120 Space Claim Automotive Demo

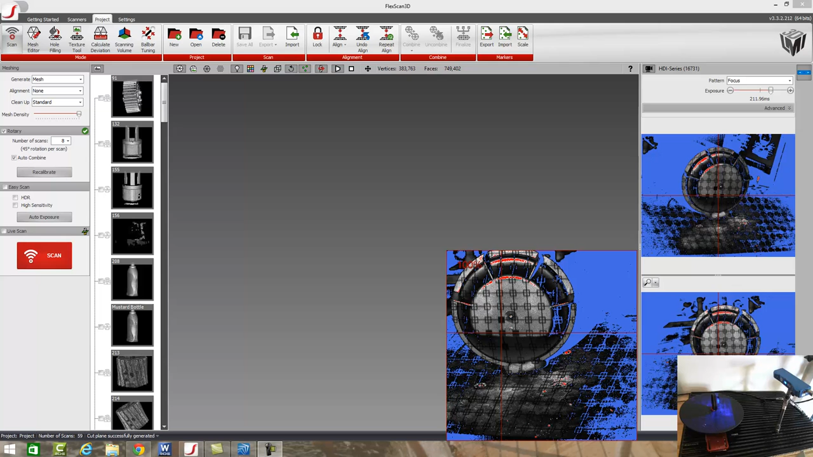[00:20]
So we're going to be scanning these parts here with a scanner and then bringing it inside of SpaceClaim to turn these meshes, these 3D objects, into usable CAD data. So to get started, we'll go ahead and let the scanner start scanning. So the scanning process takes about 2 to 3 minutes or so. So while the scanner is scanning, we will move on to talking a little bit about the scan data that we're going to get and what we can do with it. So real quick, you can see that the scanner generates a 3D object from the model, which you can see a series of images being projected to do that.
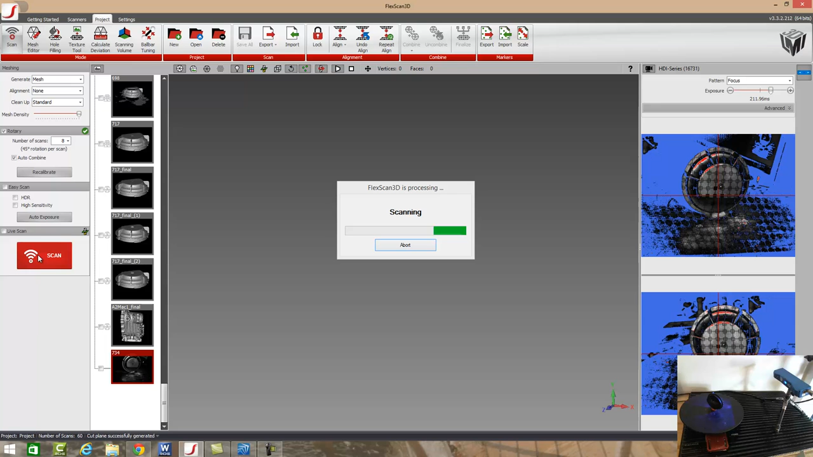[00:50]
And then the rotary stage rotates the part automatically for us. So we just have to scan an area or press scan and the scanner will scan an area,
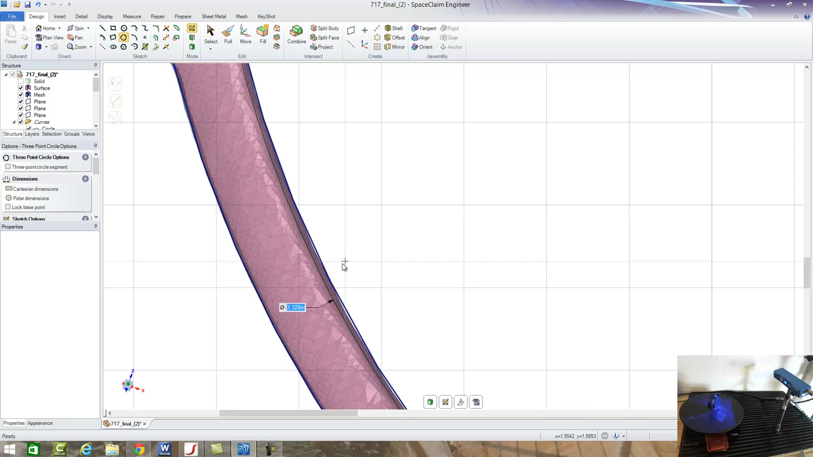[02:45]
It looks like it's a little bit bigger over here.
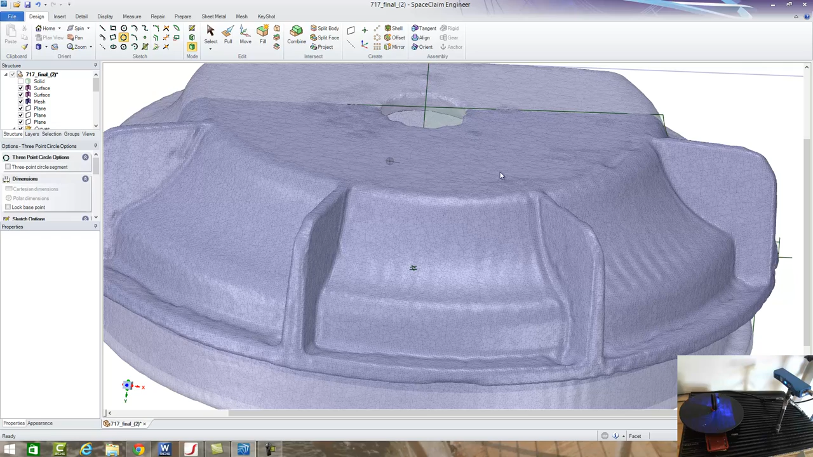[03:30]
of the outside profile of this part doing this exact same process. So if we come over here to the plane that that was created on and look
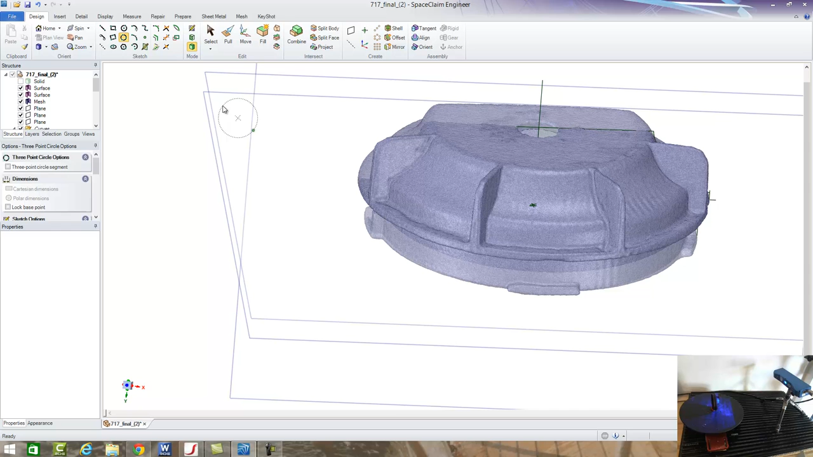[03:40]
at a 2D profile of it,
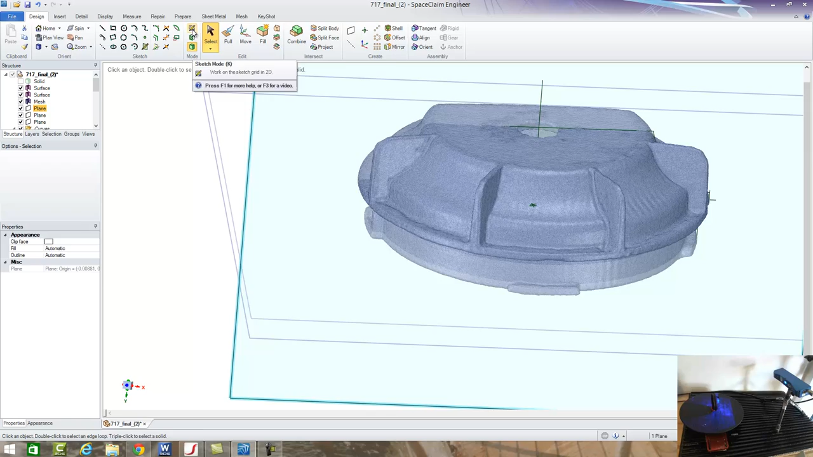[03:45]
you can see that this CAD was created.
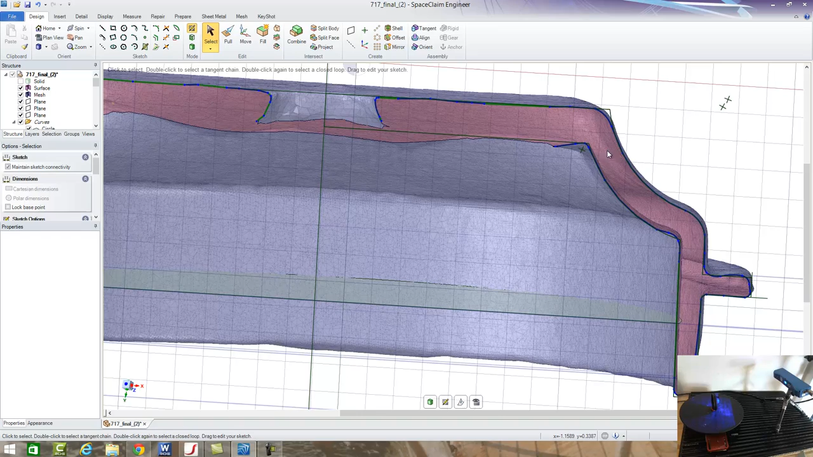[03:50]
However, I made some slight modifications to it to where I deemed that this part may be. Now this may not be true to what it should be, but this is kind of what I went ahead and decided to put in.
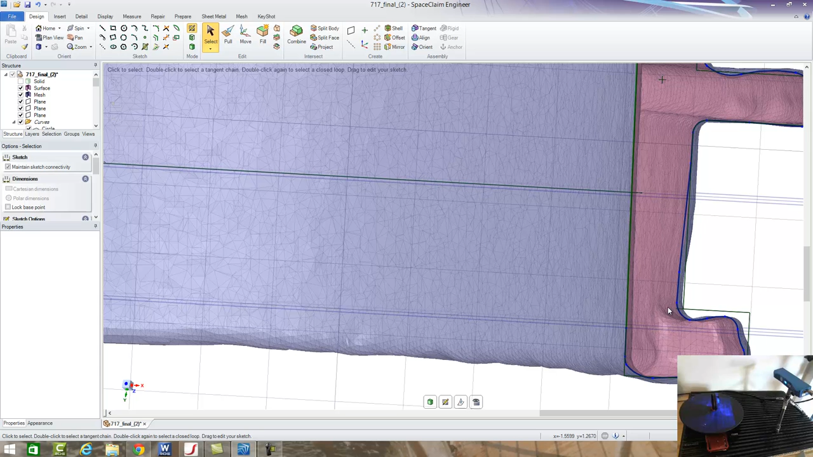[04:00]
And we can make some modifications.
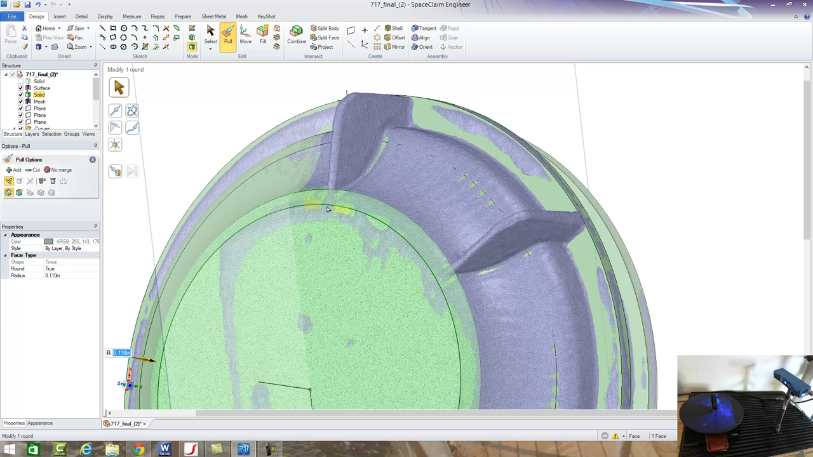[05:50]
So this is just a basic crash course in how SpaceClaim works. There's a lot of other things we can get into, for instance, dealing with the surface on the front, creating a lofted 3D surface to cut that out, and things of that nature, or doing boss cuts around.
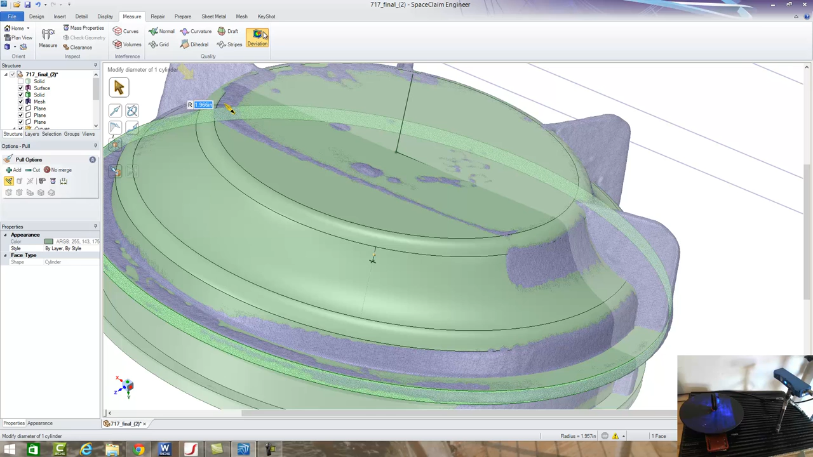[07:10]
a color map of these two parts. Well, we can do that very easily by selecting our deviation tool, which is going to allow us to compare the mesh to the 3D body.
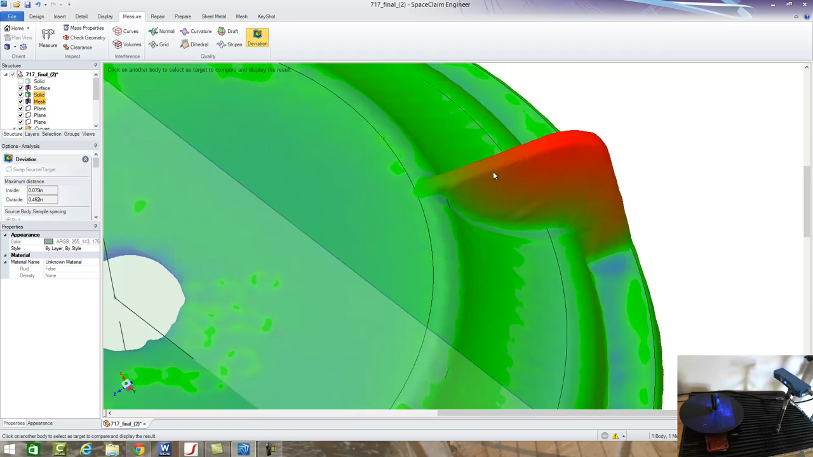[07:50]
You can see these red marks, these blue marks, and these green marks. They are the deviation from our nominal values,